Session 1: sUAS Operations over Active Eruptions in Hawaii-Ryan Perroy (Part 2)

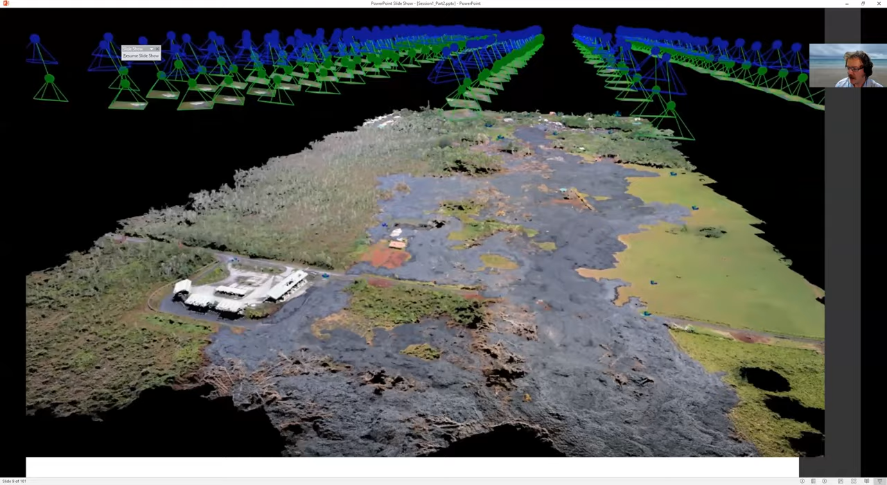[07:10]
the lava flow that we that we captured it looks a little choppy but hopefully you guys are are seeing this okay and at one point here if i can yeah
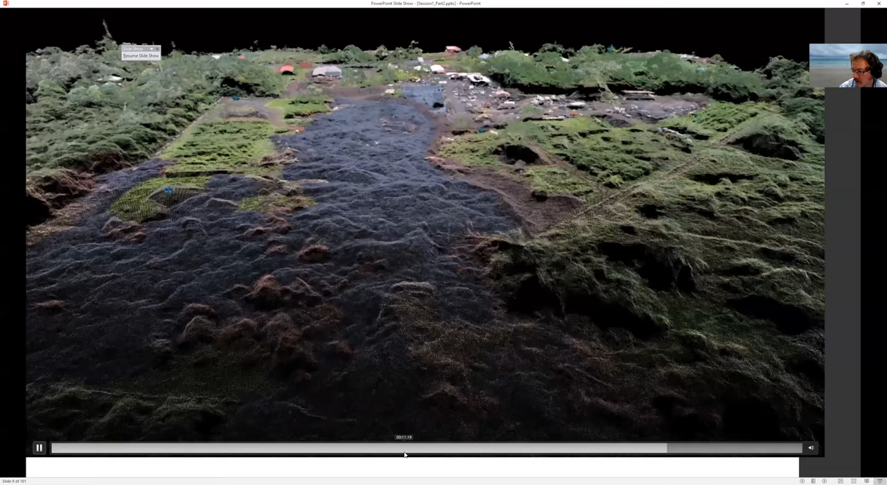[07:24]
it looks a little choppy on my machine my monitoring machine which should give you a sense so and then from this point cloud we can generate um surface models and things but something i do want to just just um bring to your attention if you look on the left hand side of your screen and you see the tops of the trees over here and then below this you see a bunch of black and that's because it's a passive optical system and so if it's in a dense
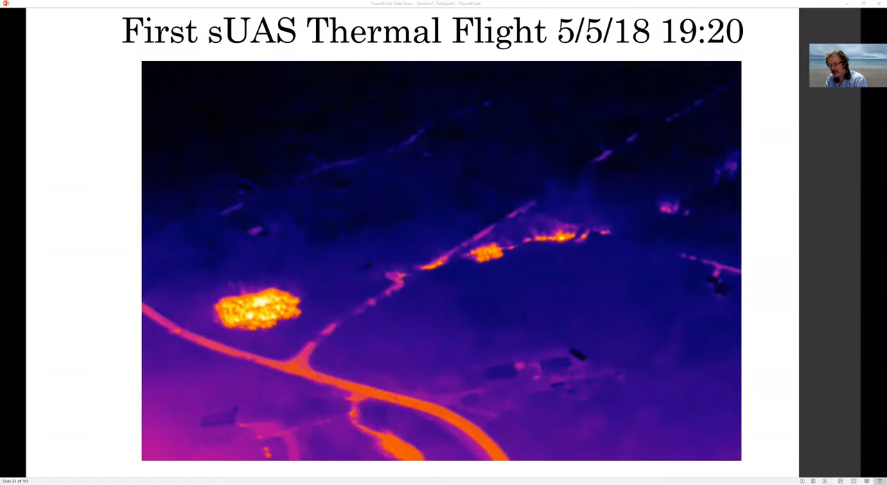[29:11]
and again you can see that these uh fissures and the lava flows which are coming out they're quite clear right it's it's very easy to delineate the flow because it's so hot but you can also get some saturation issues depending on your your camera settings and i may have some other later videos at all now one thing to show is that the road
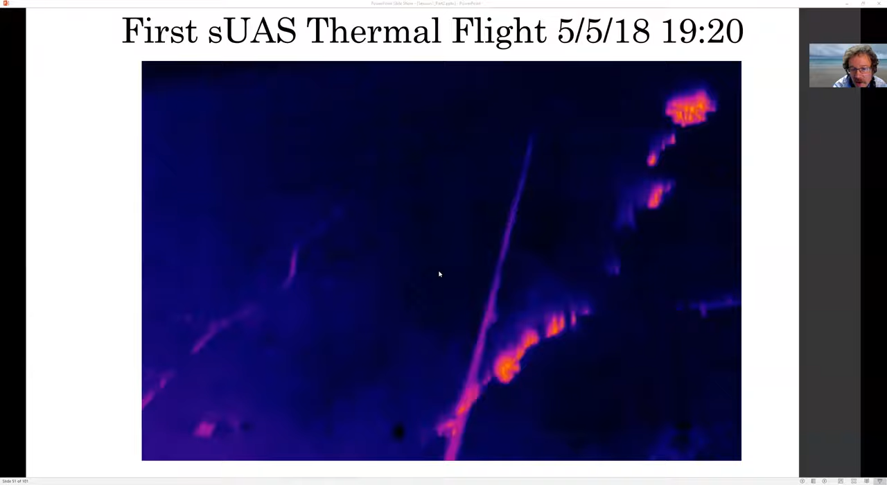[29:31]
here these cracks in the road um it's not that great camera work but um if i can well you can see these vents occurring before the lava actually erupts
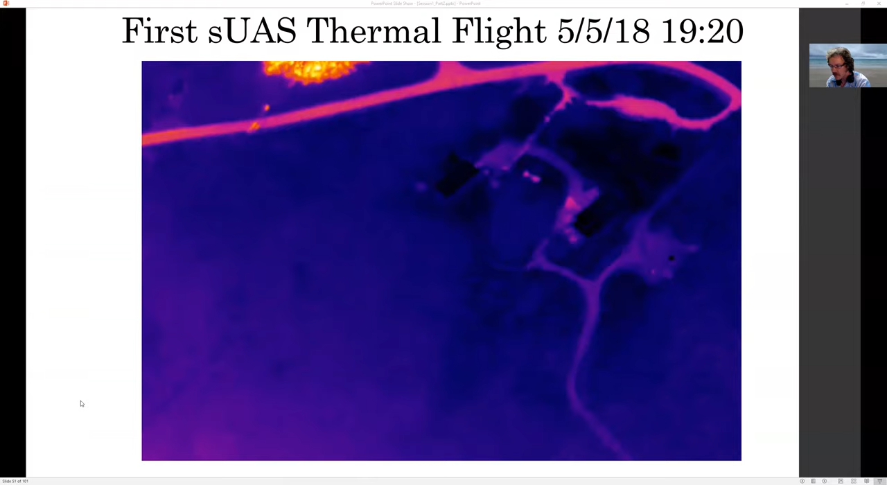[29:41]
through the the the temperature of the gases which are coming out of the cracks and and that was uh quite useful the um operating
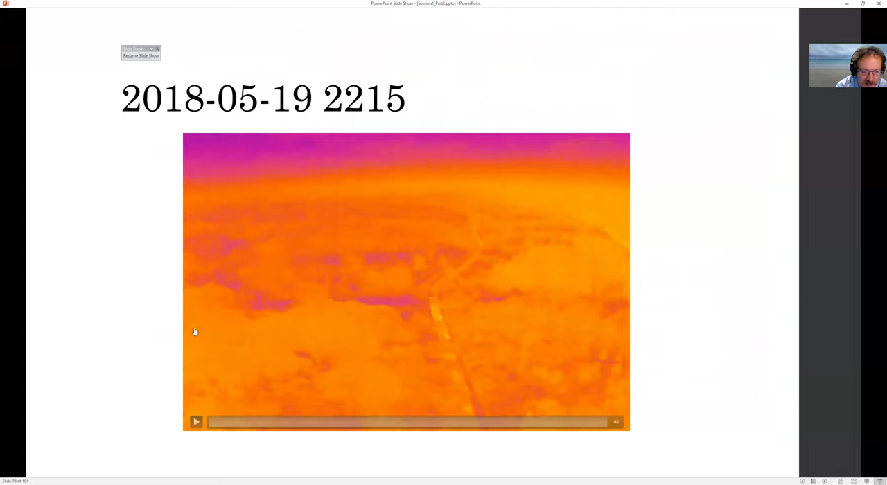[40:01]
if the videos work, that we flew and captured right when it was going to cross
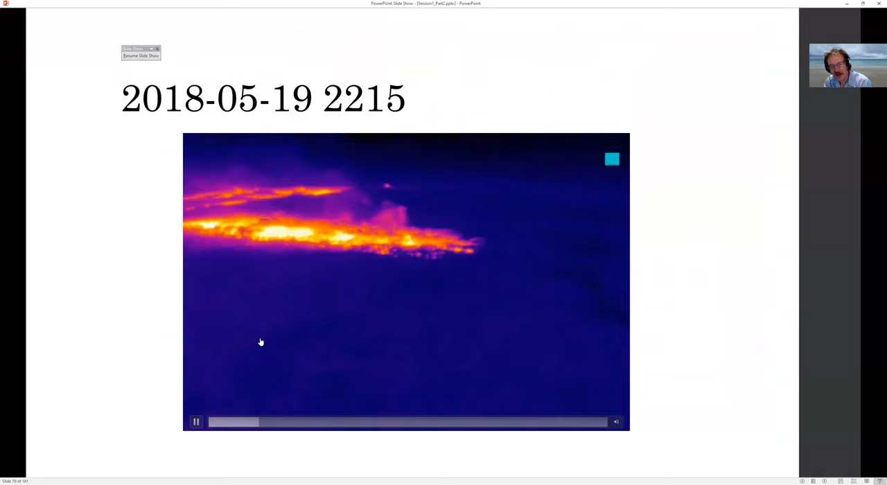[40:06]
the road and reach the ocean.
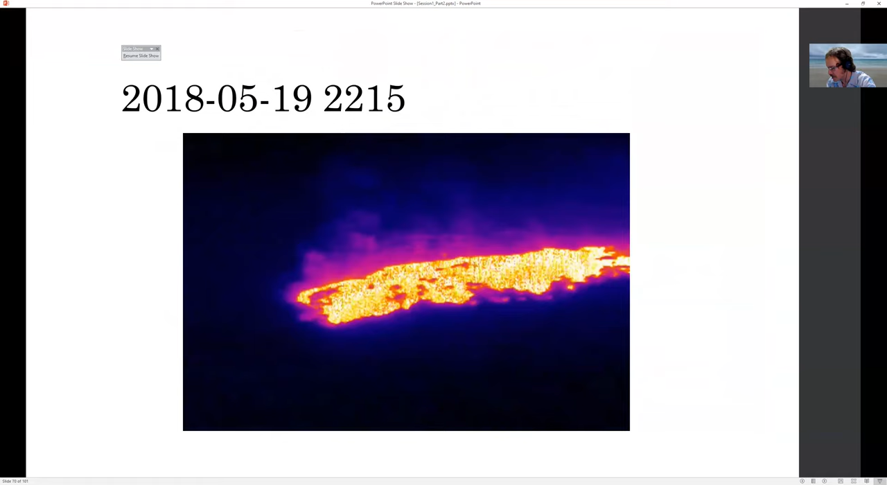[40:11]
And you can see the saturation issues here in the thermal settings that we had.
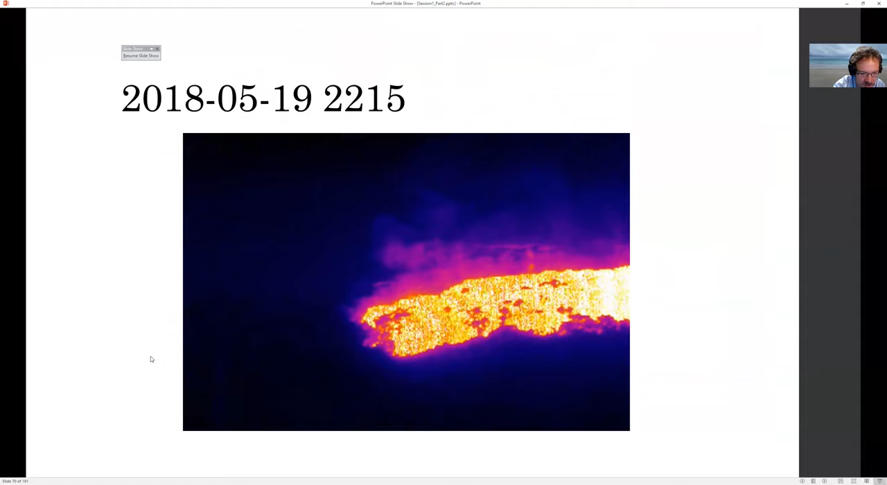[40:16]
But it's a little bit hard to see, but there's a road here off to the left, and then that's all ocean out there.
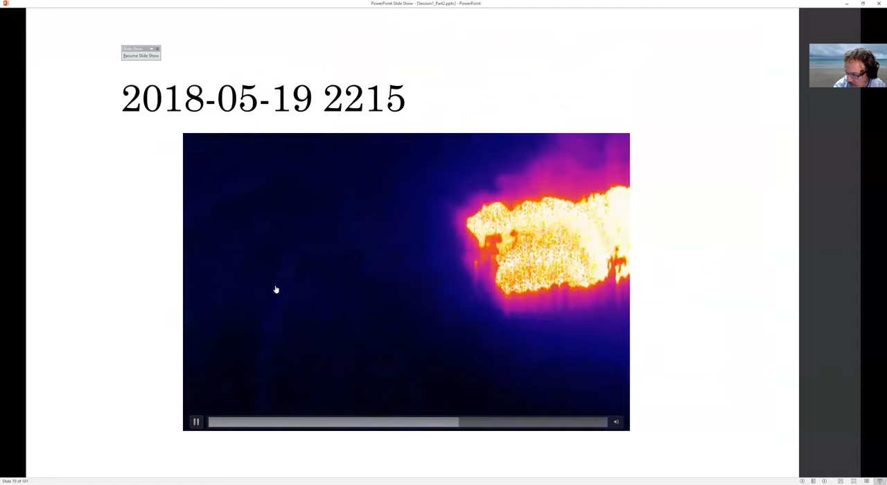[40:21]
And so this is a little bit before the lava crossed the road.
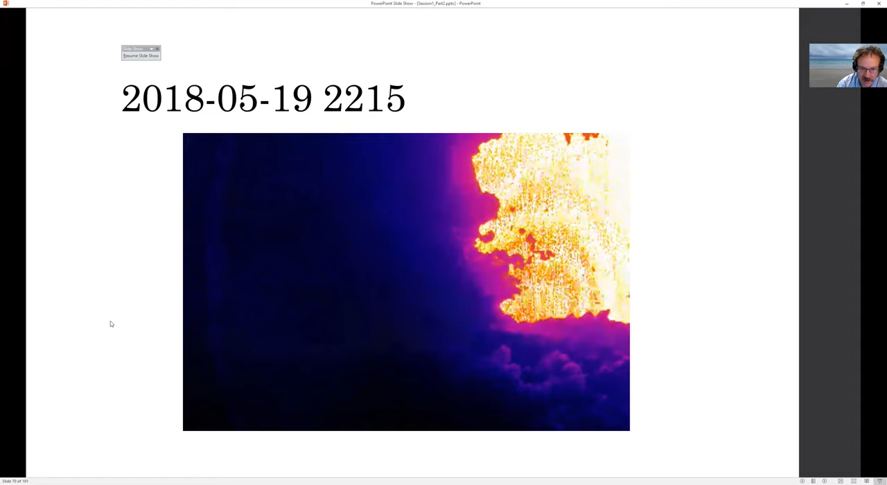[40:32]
And then if we go a little bit longer, a little, this is, it's right at the road. So it's a right, you know, touching the road right at this moment that we're capturing the imagery.
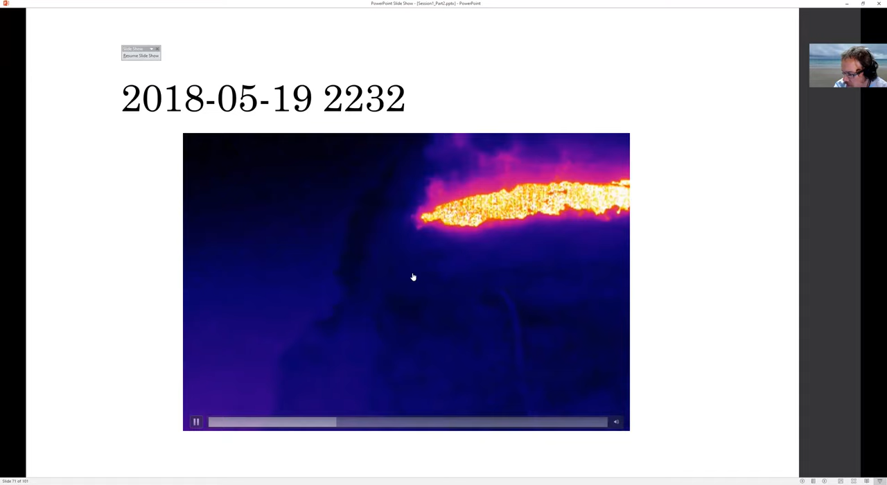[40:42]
And again, you can see the shoreline out over here. And then the last video in the sequence, just a little bit later, this is, we're farther away because we are nervous and we don't want to be too close to this.
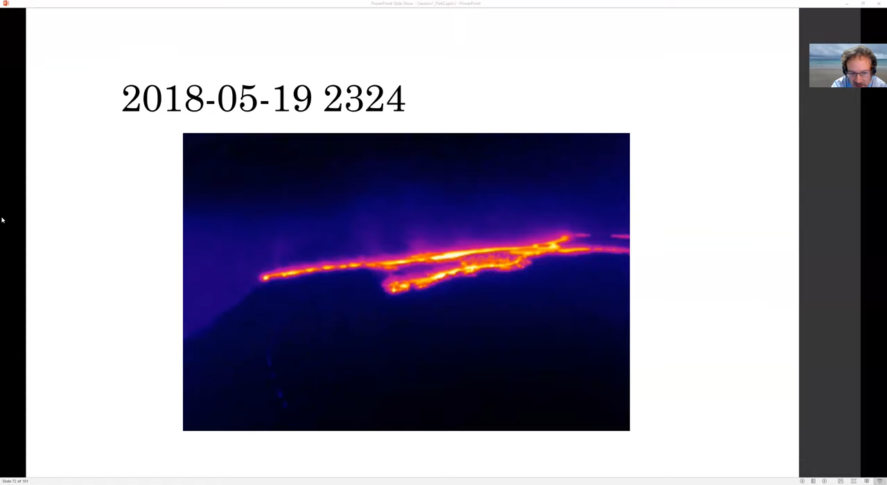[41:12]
And you can see it spilling out into the ocean. And when it did that, it created all kinds of steam and generated its own weather. It's a very interesting phenomenon.